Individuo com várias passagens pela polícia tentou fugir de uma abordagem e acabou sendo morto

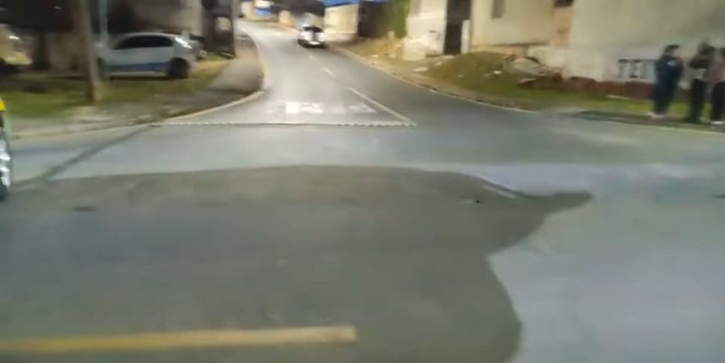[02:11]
que faz a ligação do Tupi com o centro de Araucária, né?